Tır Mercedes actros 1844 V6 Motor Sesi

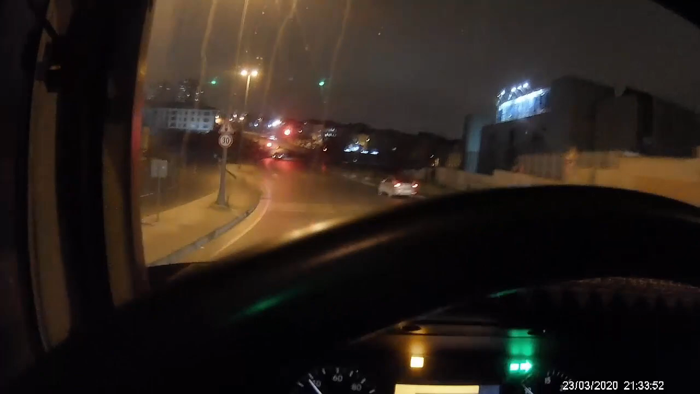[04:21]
Evet, alın size motor sesi. Dengimizi kaldıralım.
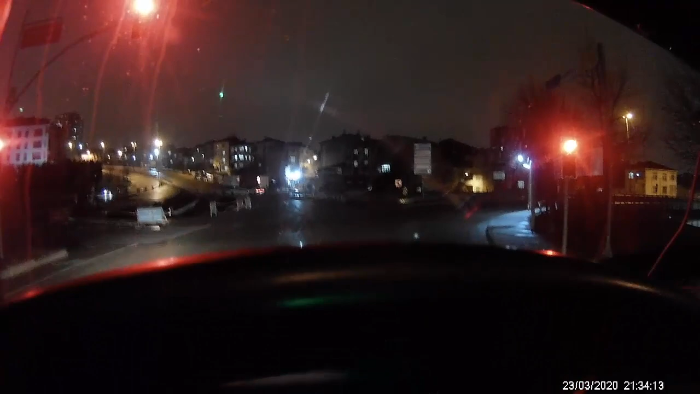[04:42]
Bakalım çekiyor değil mi kameramız? Aman çeksin.
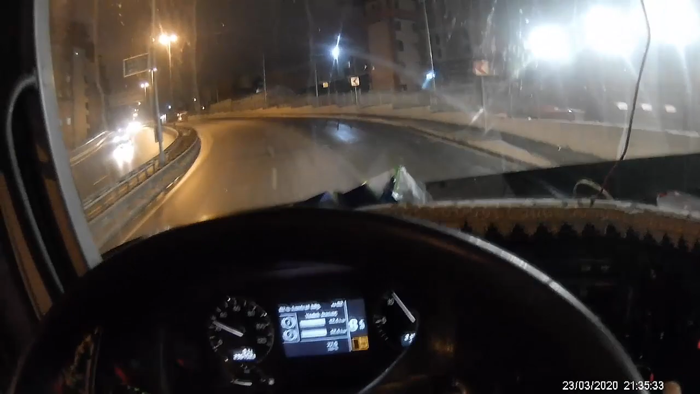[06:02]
Yukarı arkalıma atmışlar, ne yapmışlar? Bakalım kaç ton gösteriyor. Akü durumu 26 aksükü, oha.
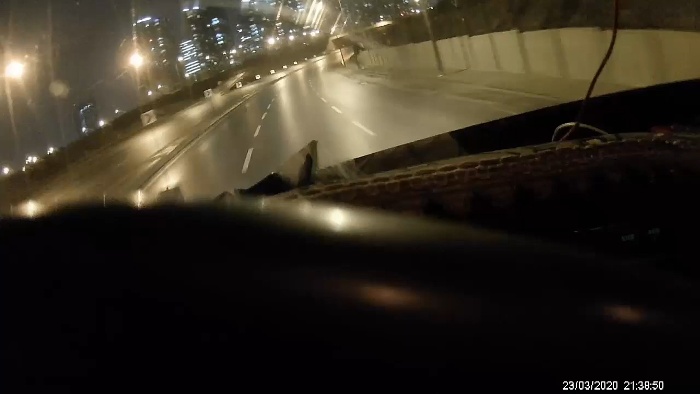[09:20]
Dingili kaldır baba, kaldır dingili, vallahi yüküm arkalı. Az önce imdat ışığını yaktı. Mehmet abiye yol verelim.
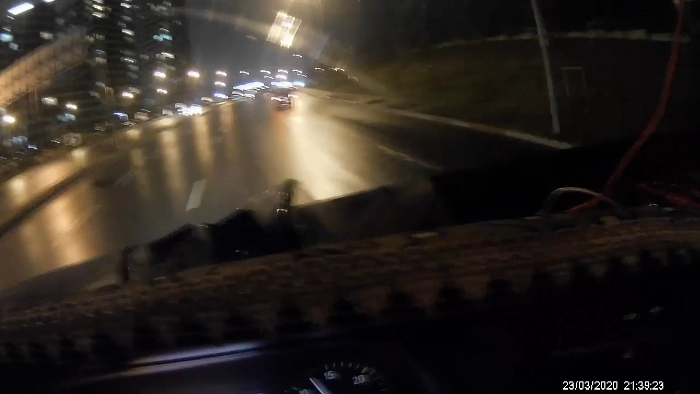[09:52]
Yağmur yağınca yüküm de arkalı, araba hafif oynadı. Bu arada camı açtım, motor sesi dinleyin diye.